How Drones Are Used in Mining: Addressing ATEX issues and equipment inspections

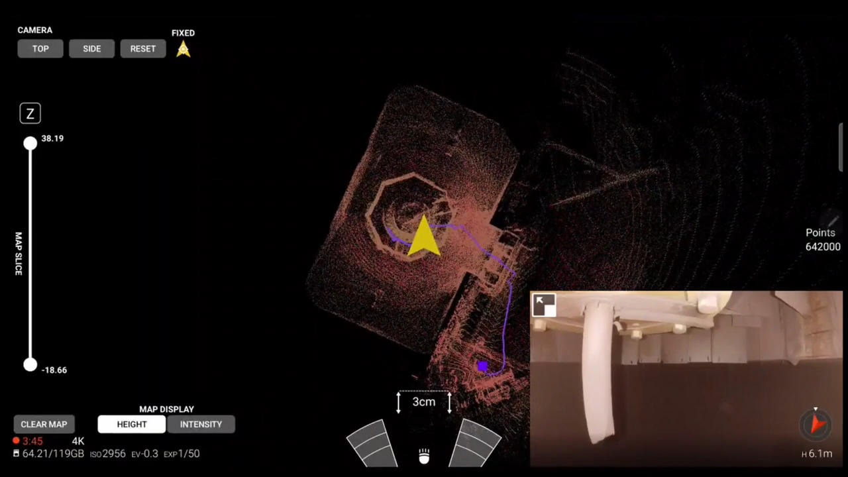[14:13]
And here we can see the 3D LiDAR light map that has been generated by the drone in just under 4 minutes.